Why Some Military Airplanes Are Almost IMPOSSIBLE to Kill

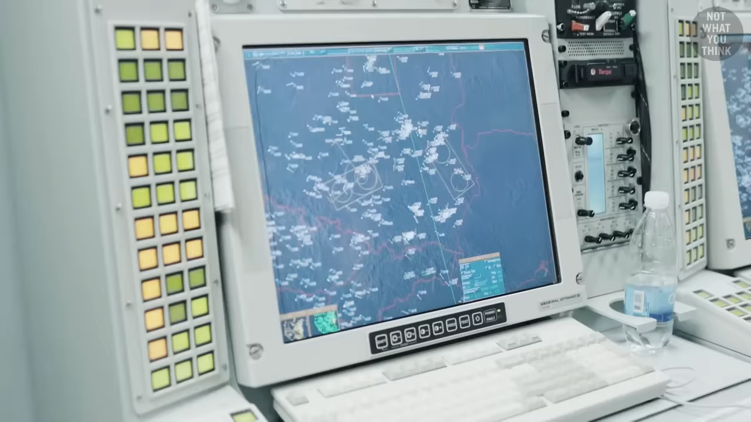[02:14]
targets from a distance of over 250 miles.
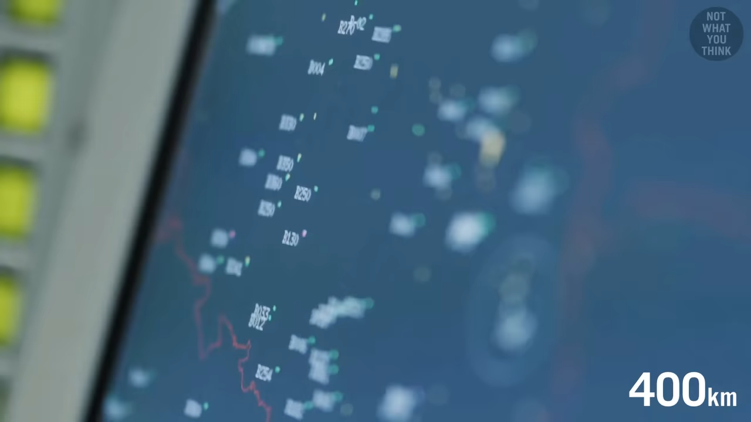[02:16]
Russians also have their own version, called the A-50 Mainstay.
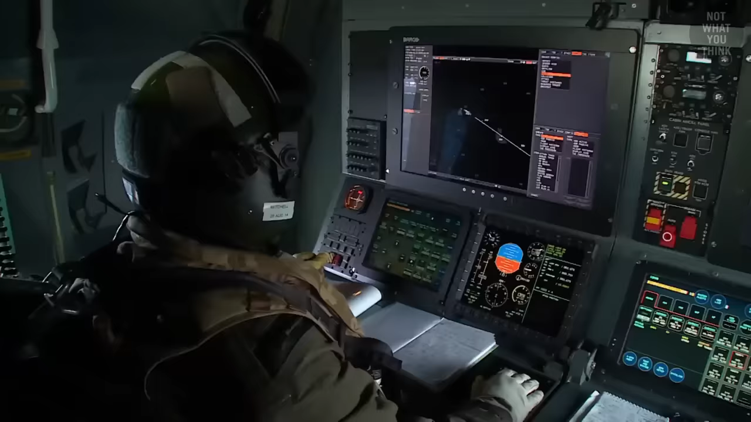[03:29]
and they can only fit one crewman responsible for its operation, compared to the 13 personnel that operate and coordinate within an E-3 Sentry.
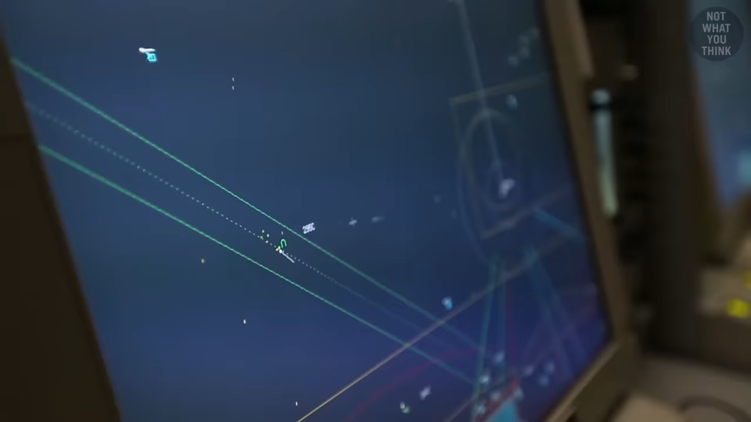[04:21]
you can increase line of sight for thousands of miles and see low-flying threats over natural obstacles,